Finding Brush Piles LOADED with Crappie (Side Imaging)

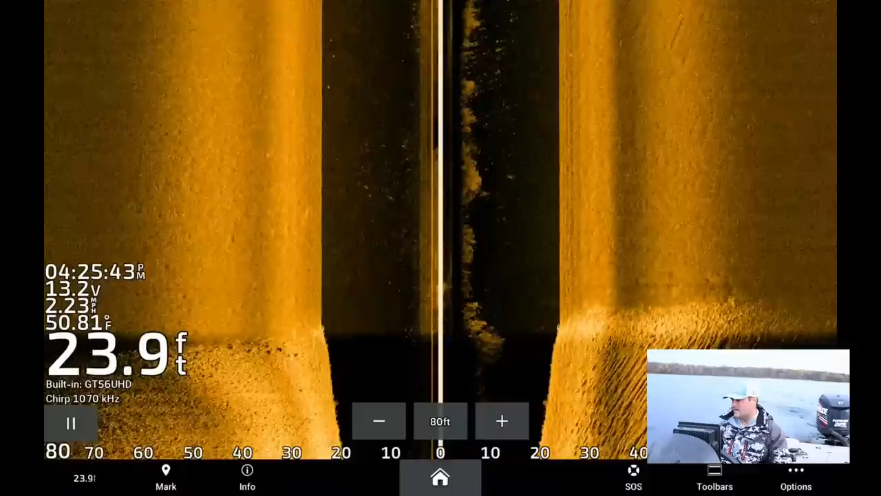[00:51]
On screen: depth 23.9 ft
And I've already used my charts, I've sorted the contours by 18 to 23 feet so I'm only kind of idling over those contours right now.
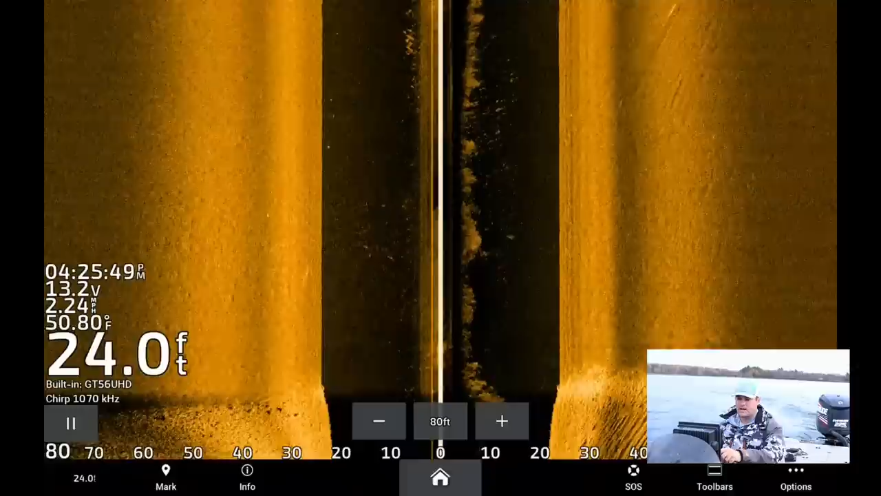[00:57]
On screen: depth 24.0 ft, water 50.80°F
And as you can see right now, this is soft bottom.
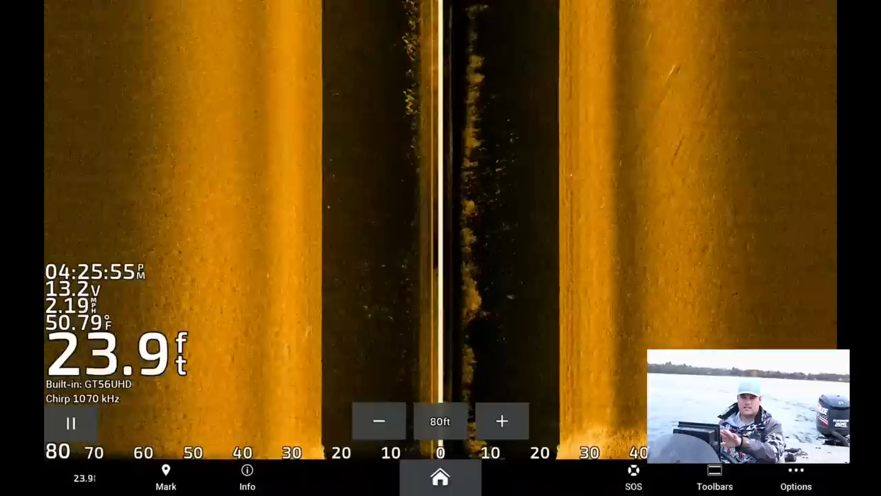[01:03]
On screen: depth 23.9 ft, water 50.79°F
Everything you see on my screen right here, it's that darker gold color, that's soft bottom, it's this silt mud. A lot of our natural lakes up north have this type of bottom, it's this basin area.
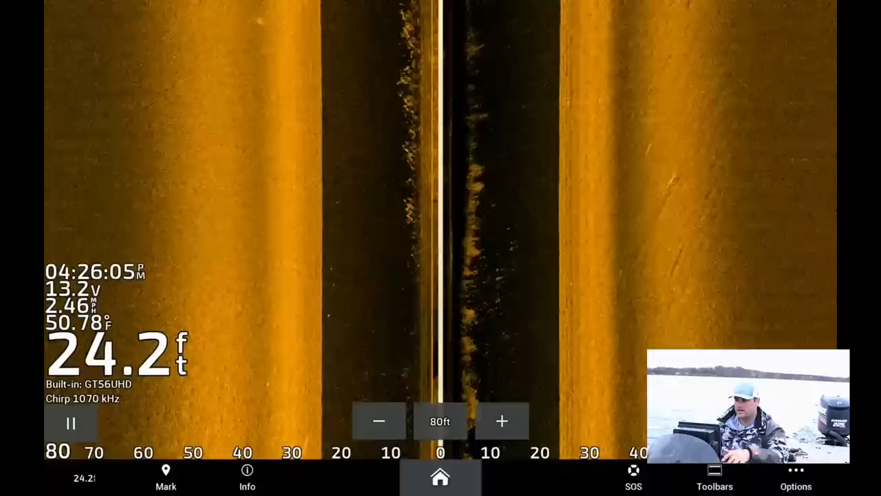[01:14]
On screen: depth 24.2 ft, water 50.78°F, speed 2.46 mph
Crappie are going to be out here probably towards the end of December, definitely well into ice fishing season.
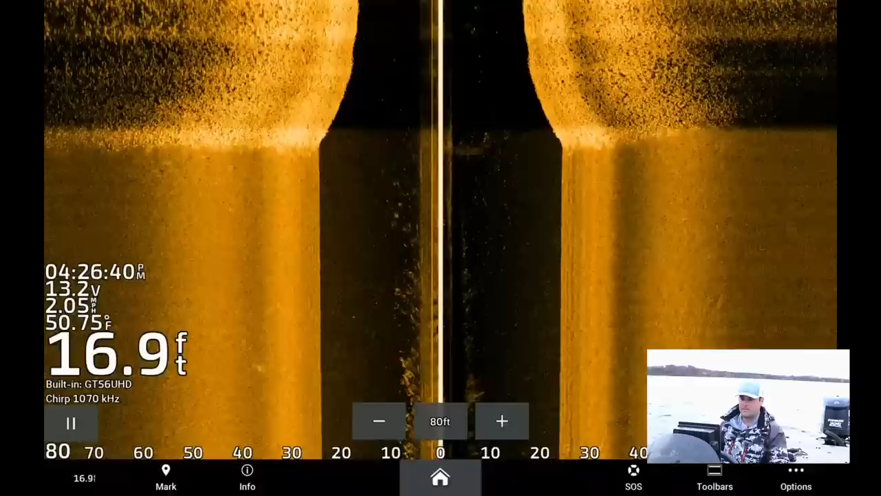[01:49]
On screen: depth 16.9 ft, water 50.75°F
There is a hard to soft bottom transition, now this is actually pretty bright, you know, typically it's more of a sand to mud mix,
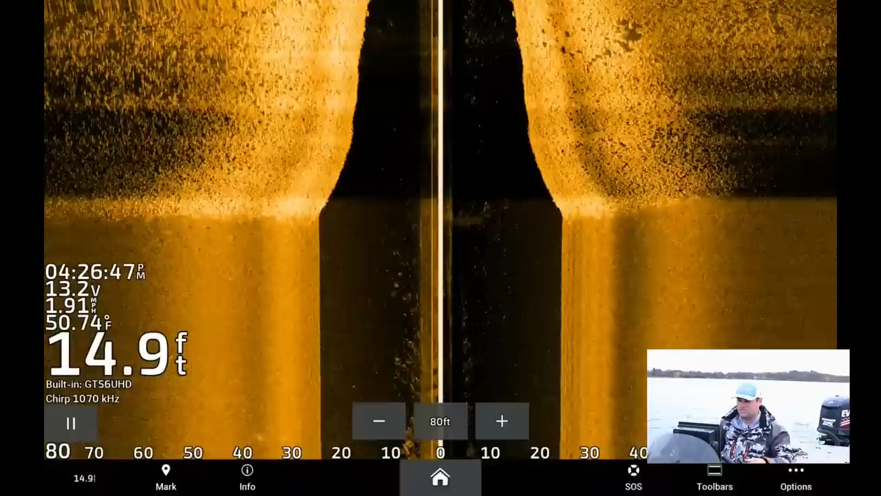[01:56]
On screen: depth 14.9 ft, water 50.74°F, speed 1.91 mph
this is actually like gravel and some bigger rock chunks going directly into that mud.
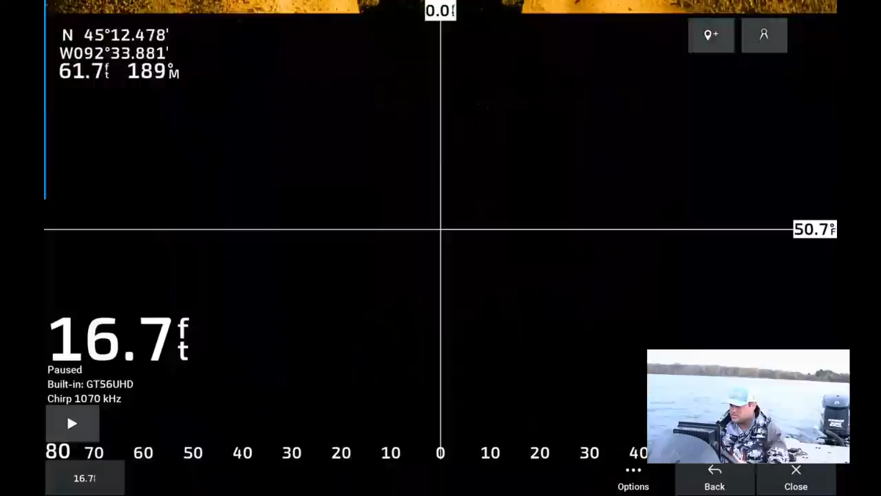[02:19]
On screen: depth 16.7 ft
couple more cribs stacked out here, and it looks like there are some fish.
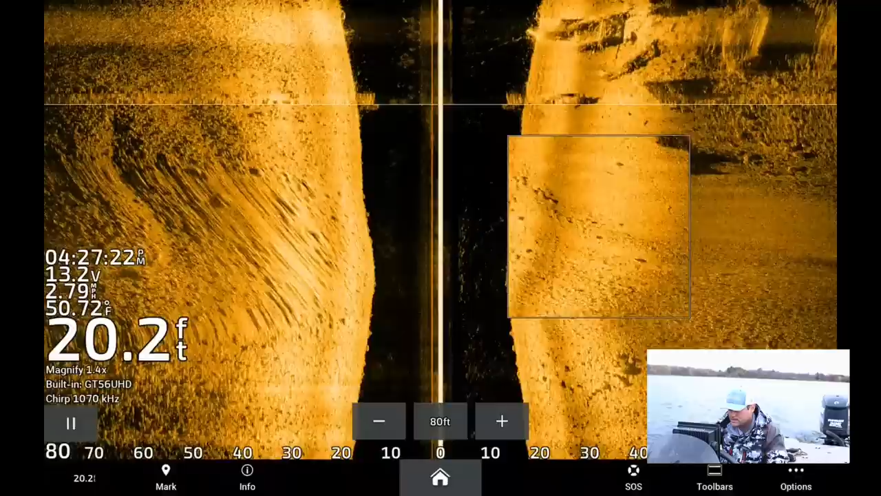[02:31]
On screen: depth 20.2 ft, water 50.72°F
See all these bright spots above the crib, there's little bright markers, now I'm in about 23 feet, so these crappie are probably not going to look very big,
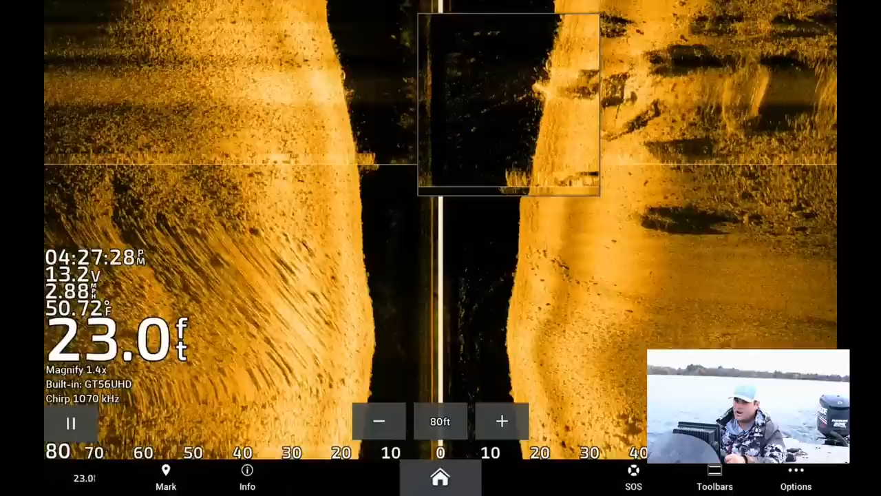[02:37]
On screen: depth 23.0 ft
and the crappie on this lake aren't that big, they're only going to be like 8 to 10 inches, but there are a ton of fish stacked up over the top of these deeper cribs that's transitioning onto that soft bottom location. Here's another crib right on that transition mark, there's a ton of fish stacked up over it. That soft bottom transition is that right to the, I'm going to zoom in on it right here, that soft bottom, that hard bottom, see all that rock and rubble,
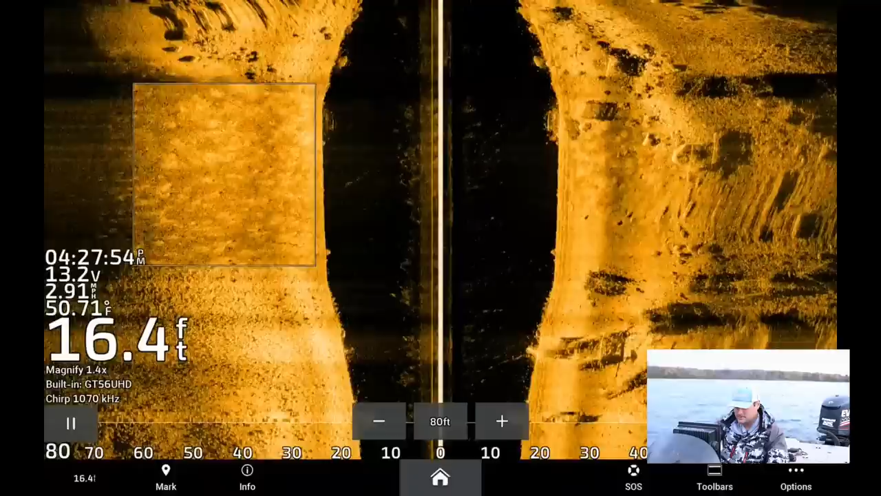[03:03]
On screen: depth 16.4 ft
and then it goes back into this hard bottom area, and between it, there's a bunch of cribs, and a bunch of fish on top of it. So I can vertical jig that, maybe a double jig approach, even just a single jig approach, but let's go back and see if we can find some open water fish, because I'd, I'd like to show you guys the drop shot technique, but if we're going to be fishing cribs, drop shotting is not the best way to go about that. Let's just go back over this one more time here, and see if we can get a school kind of out in the open.
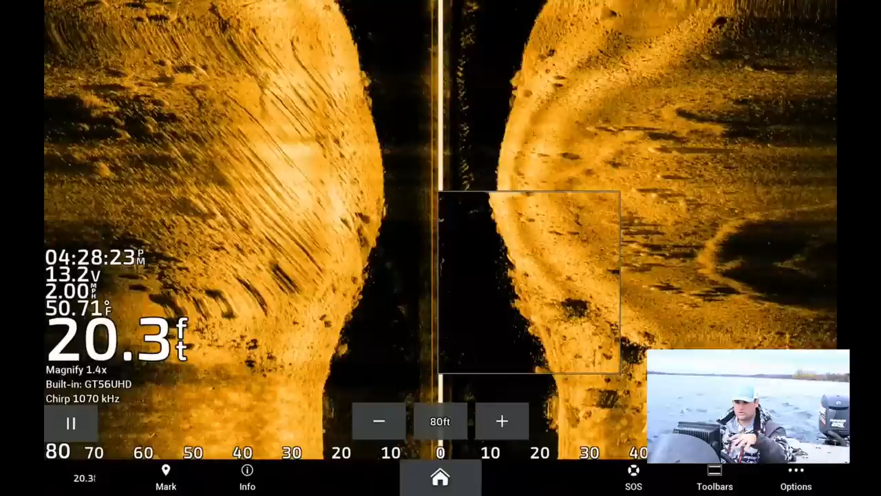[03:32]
On screen: depth 20.3 ft, water 50.71°F
If I can find a school just kind of roaming on this transition area, I could probably throw a drop shot, and the reason you throw a drop shot is, if these fish are lower in the water column,
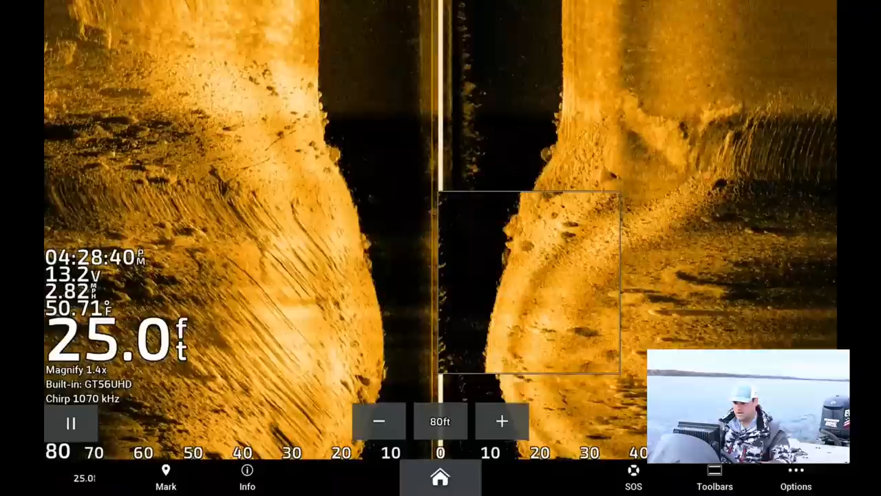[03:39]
On screen: depth 25.0 ft, water 50.71°F
really close to the bottom, that drop shot technique works really well. And the drop shot's going to be like 5 to 6 feet above your weight, so typically your bass fishing drop shots are only like a foot or two above your drop shot weight where you tie the hook,
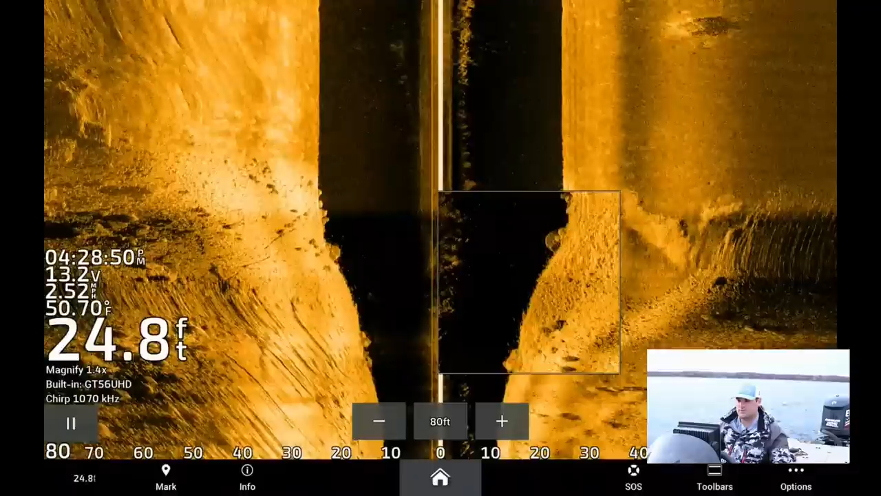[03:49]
On screen: depth 24.8 ft, water 50.70°F
crappie fishing the drop shot has to be about 5 to 6 feet above the weight. But it looks like there's no fish in open water, it looks like I might just be fishing these deeper cribs right on that transition area. So we're probably going to go with, we'll just go with a single jig technique for right now.
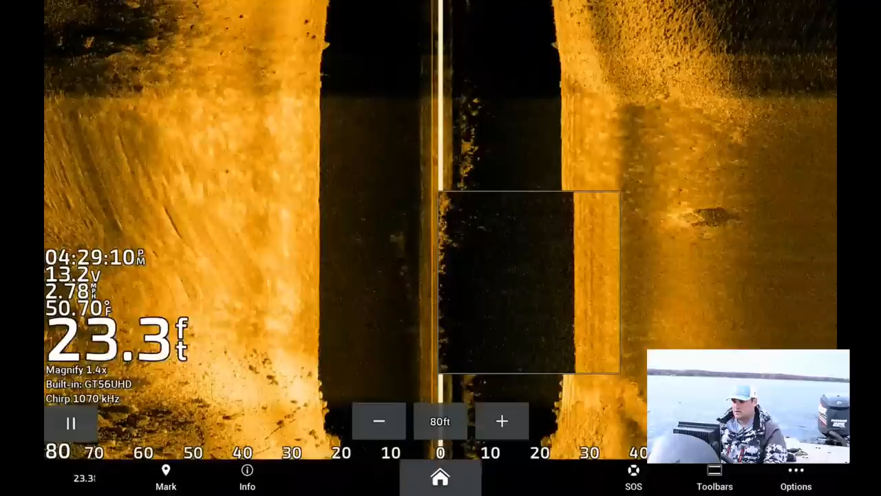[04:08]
On screen: depth 23.3 ft
Yeah, looks like most of them are just stacked up right tight to these cribs. I mean they're, yeah they're real stacked up.
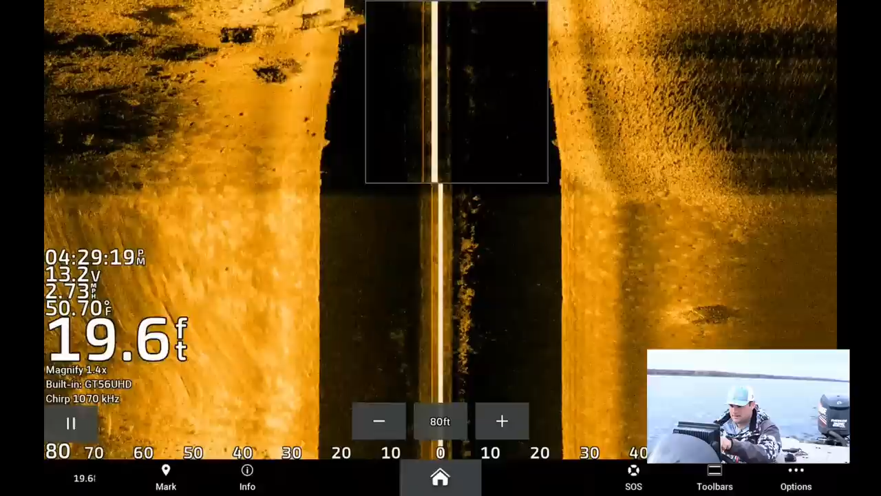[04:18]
On screen: depth 19.6 ft, water 50.70°F
See that big group between these cribs, all those little marks between those two cribs there?
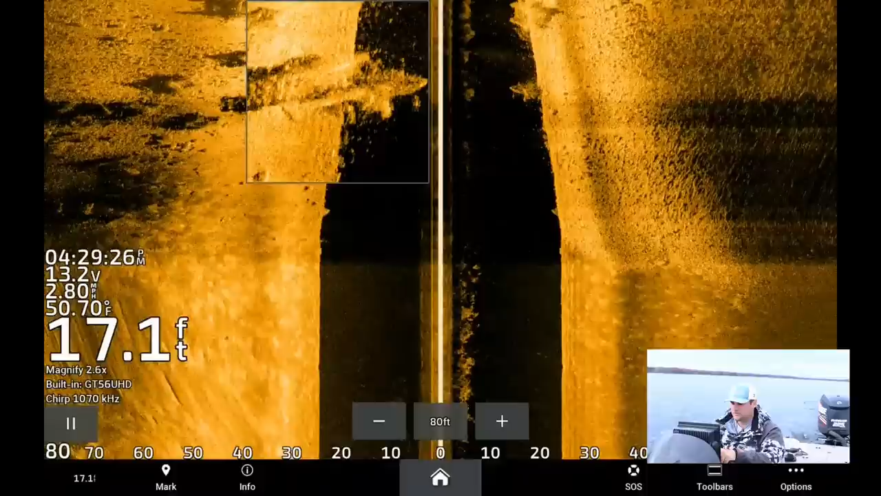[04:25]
On screen: depth 17.1 ft, water 50.70°F
It's a bunch of fish. So, throw this in reverse here, and we'll set up.
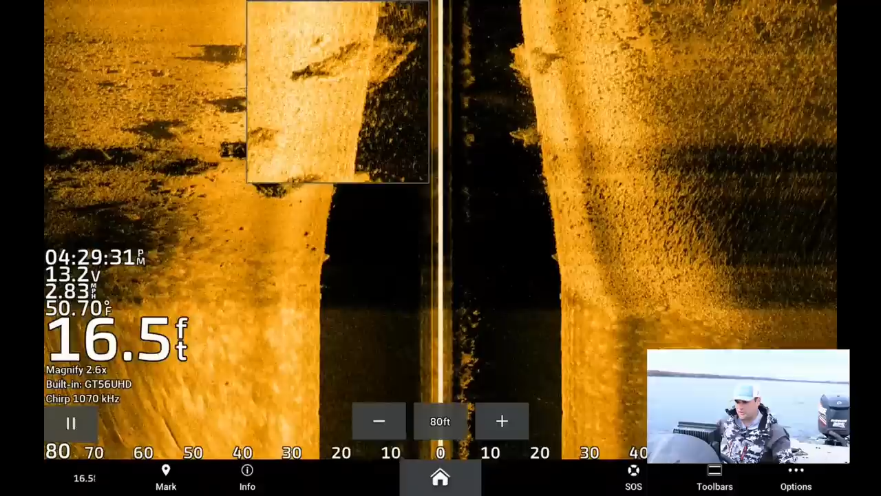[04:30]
On screen: depth 16.5 ft, water 50.70°F
I could throw a buoy marker out, but we got live scope so I don't need it. But that's what I'm looking for, this hard to saw bottom transition area, and finding any pieces of cover right on that area,